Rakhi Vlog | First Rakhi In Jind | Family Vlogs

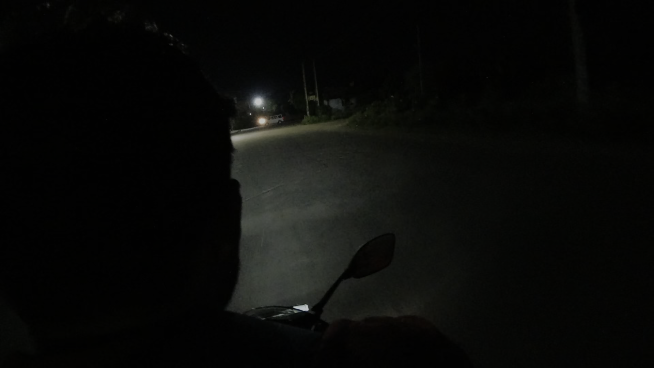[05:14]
कि वह मैं अभी घर जा रहे हैं अभी सुमित भाईक से ला रहा है मैं पीछे बैठा हूं